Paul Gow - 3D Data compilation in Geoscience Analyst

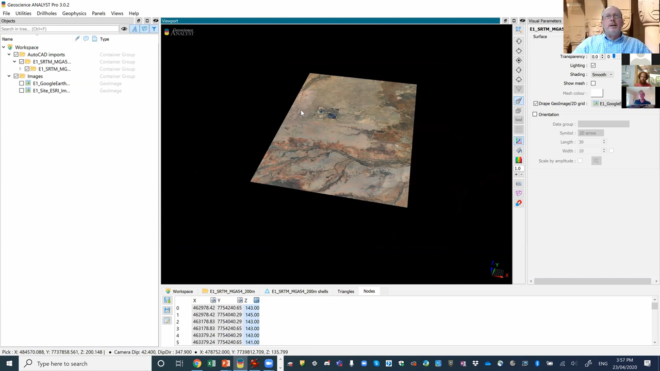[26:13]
let's let's import a few more things um we will import geo image
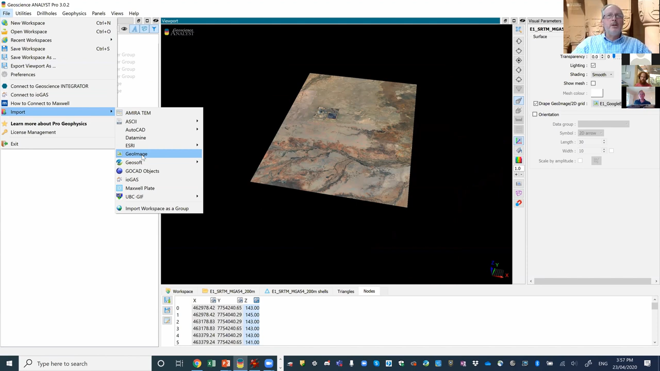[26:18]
so it's another registered image and we'll go and have a look at some um some of the cross sections so as as i showed you i've i've made those csv files with the the coordinates of these images so that um we should be
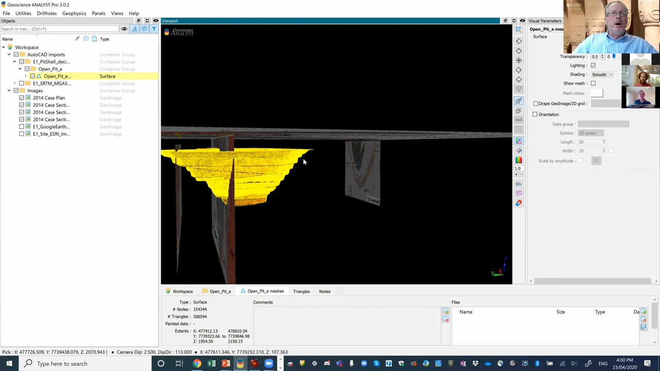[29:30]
might want to do then is say well we've obviously put the drill panel up too high so let's just um let's just move that
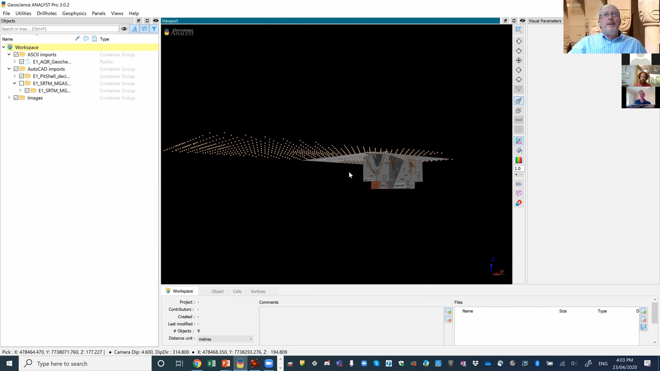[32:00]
that are pulled in and i think you may be able to see but we've we've fitted them to the um to the topography
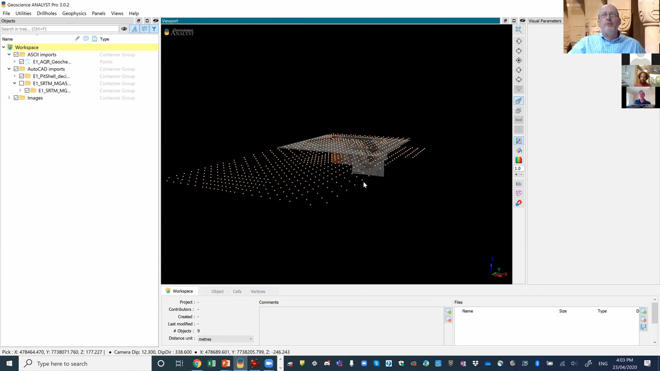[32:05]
as well so those those points let's have a look at that um so so this is the um this is the dump and we cleaned it up a little bit from the um from the gsq east isa um collection as well as the geochemist toolkit um data supplied with that volume uh so so all of this data is sitting there in those points so if for example we choose um cobalt and color it by cobalt
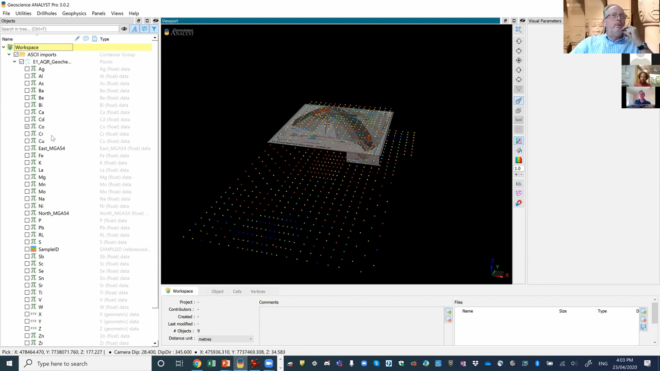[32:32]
then we will um then we will see that uh come up we we'll just change the um the the i just honest analyst has various ways to display um